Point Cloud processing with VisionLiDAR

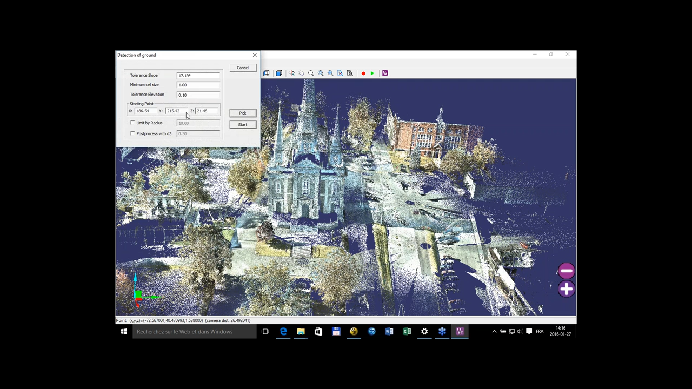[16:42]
There's a lot of options in the detections algorithms. So when analyze ground buildings, you can sell many different
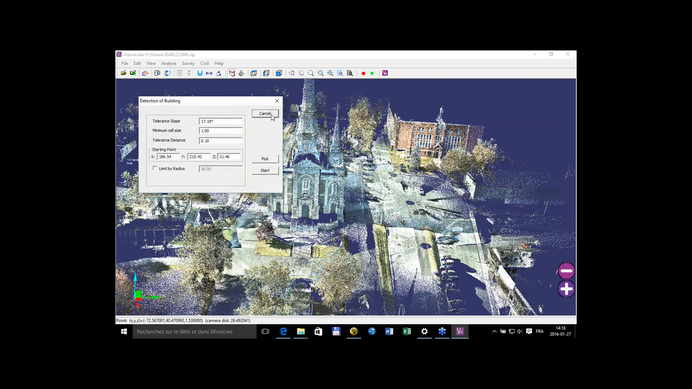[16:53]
aspects of these over here. And once you want to visualize it, you can either visualize it from the top,
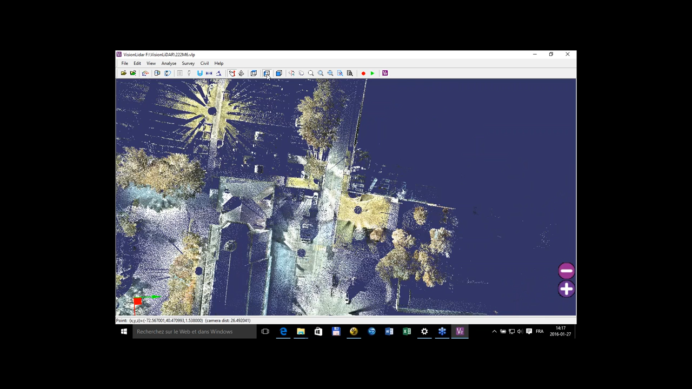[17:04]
the side of your projects, both sides over here.
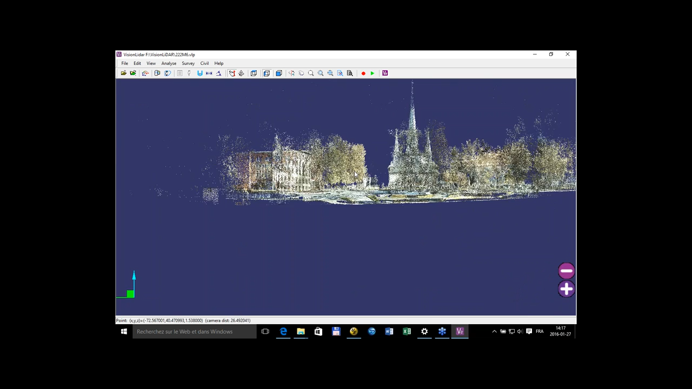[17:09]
Or once I'm on the top, well,
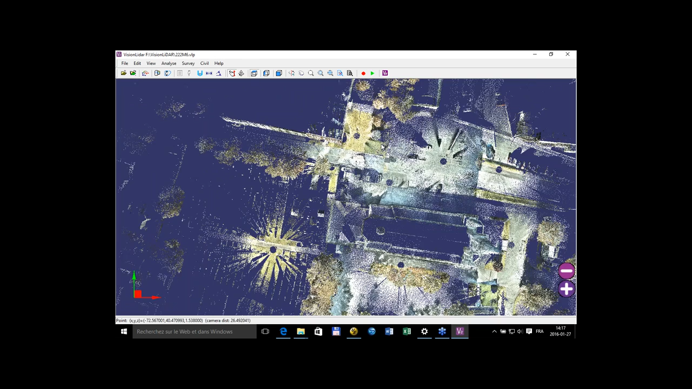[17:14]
I can see the project directly from the top view like that.
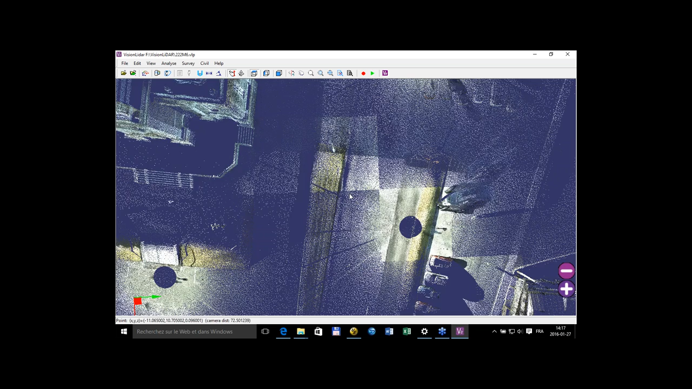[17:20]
So there are lots of different tools.
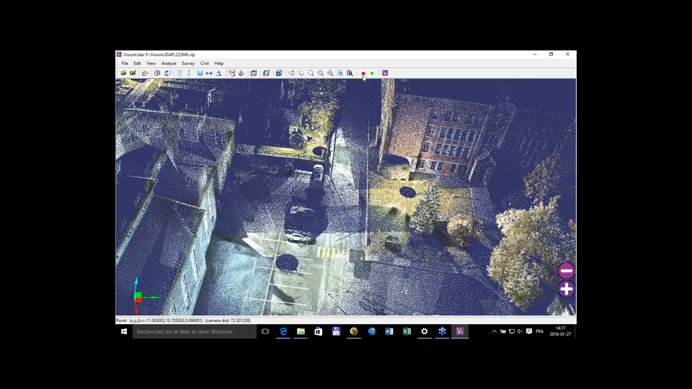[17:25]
There's also a magnifier, if I want to have more details over a particular area,
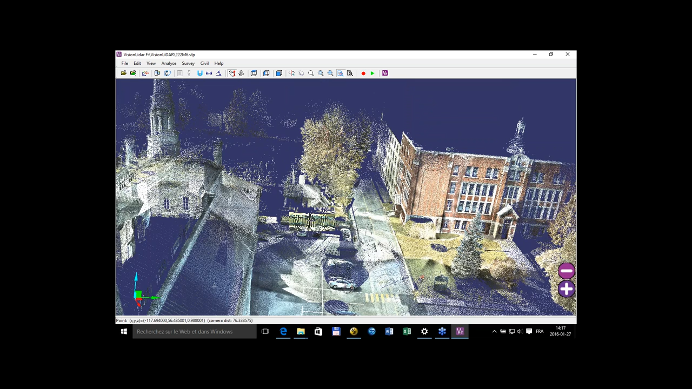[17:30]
or the edge and answer, the edge locator, which brings out the different edges of the projects, which helps when you want to pick points and such. So that's mainly for the
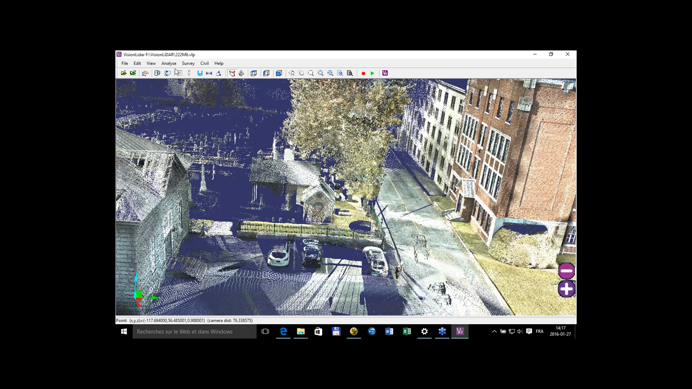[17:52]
viewing and classification of the classification tools. Now I'll go up in the virtual surveying. To do that, you need to actually select a descriptive file, which is a database, and in this database,
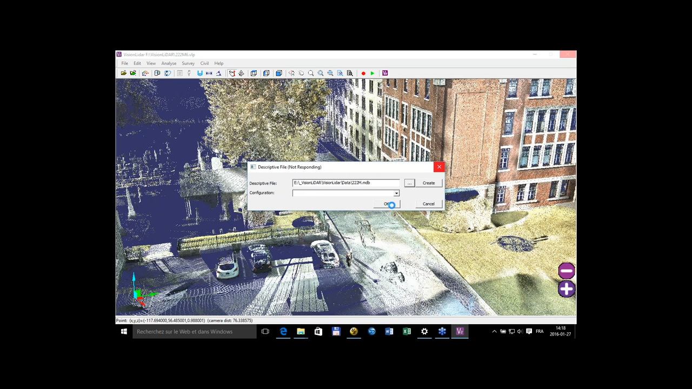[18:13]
you can enter points, chains, line works, and alignments directly from the point cloud.
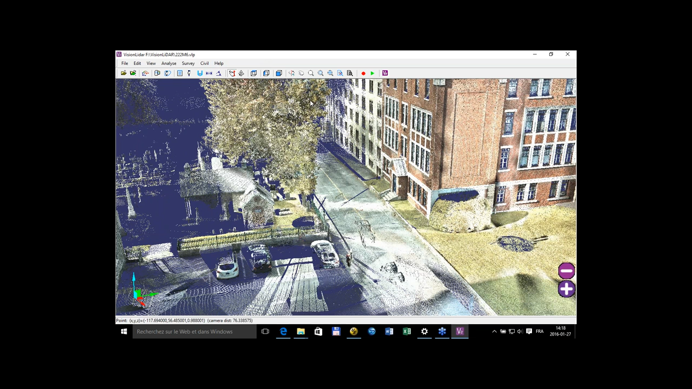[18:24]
This particular database is the same used with other GeoPlus software, so it's quite a software. So it's quite easy to work with one software or another from GeoPlus, but it also offers you the possibility to export your points.
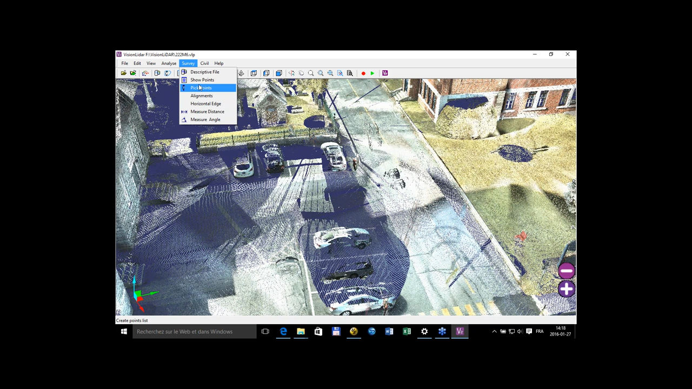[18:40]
So I can show you the different points, as I've already picked over here.
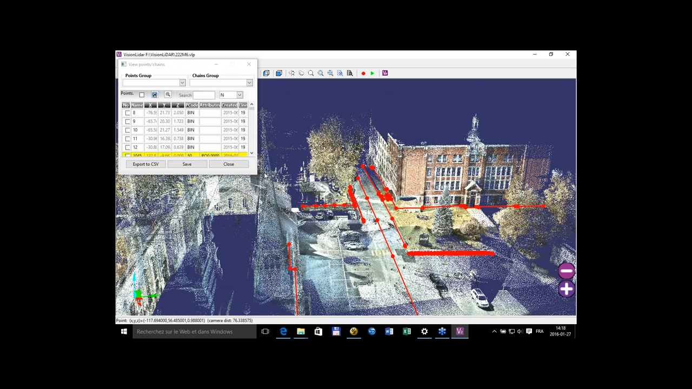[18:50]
So these points, these align words, are done directly with Vision LiDAR,
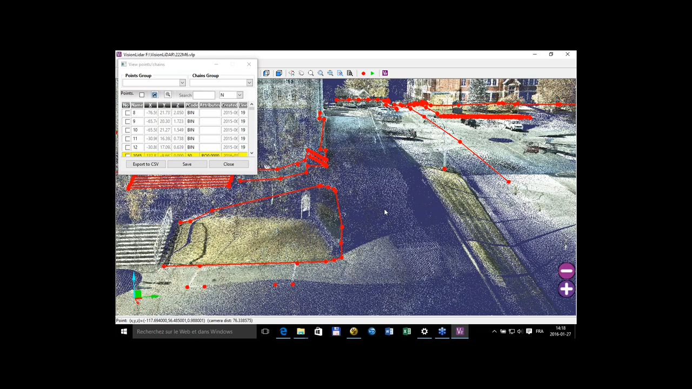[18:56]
and I can export them as CSV files or save them in the database. These are the points that have already been there. You can set a P code and a line number. So it's quite the same as if you were on the field with a GPS or a total station and you were making your survey.
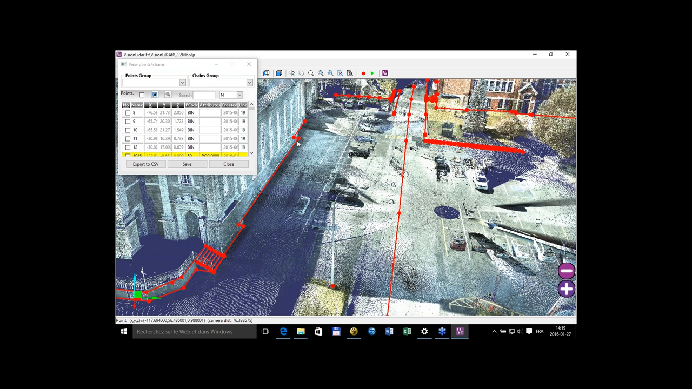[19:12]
You can survey directly within the software.
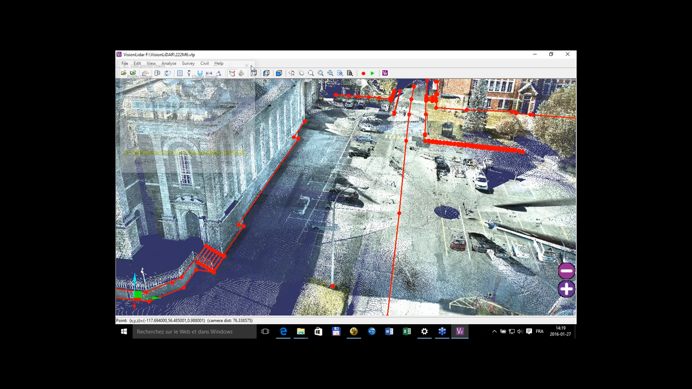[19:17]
And to do that, you only need to go pick points like that.
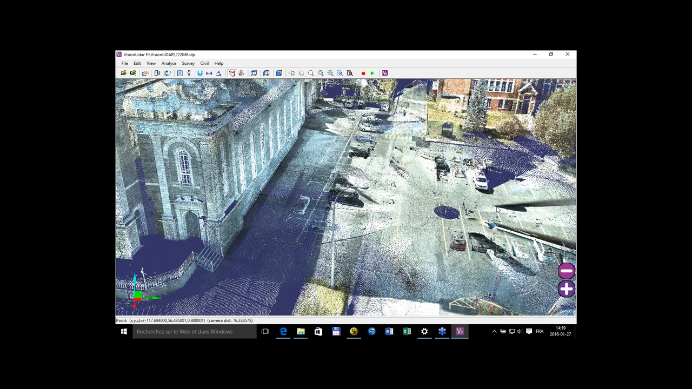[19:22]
So if I want to, let's say, I'll just
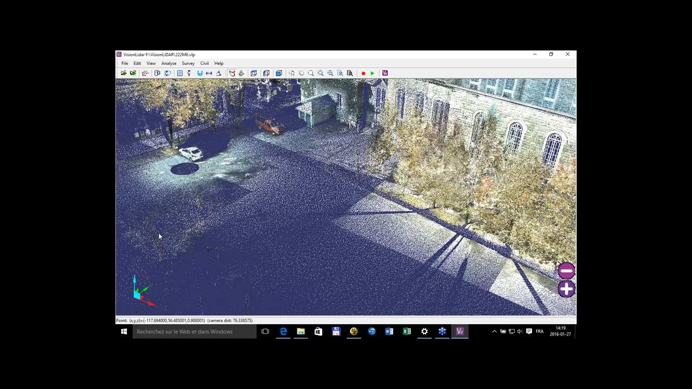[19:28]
pull my fence over here,
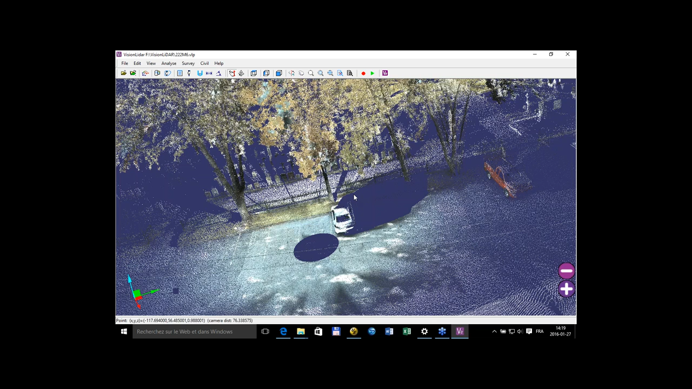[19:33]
and I can bring out the pick point menu. And actually, if I want to do my fence over here, what I can do is open the edge detector, select one of the point, and set my line number, go on other points like that, and continue my fence on and on.